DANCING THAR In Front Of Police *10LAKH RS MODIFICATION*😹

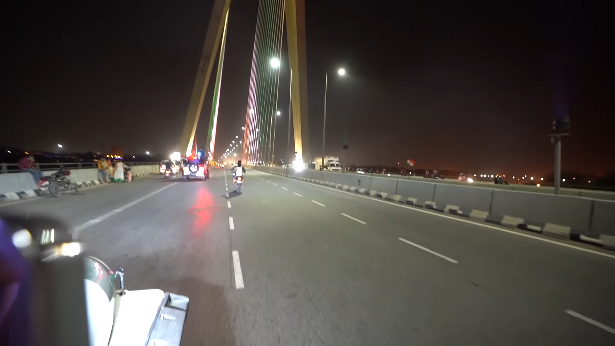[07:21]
सिग्नेचर ब्रिज देखो भाई, इस पे आज झंडा बना हुआ है, काफी लोग हैं भाई, झंडे ही झंडे फहरा रहे हैं।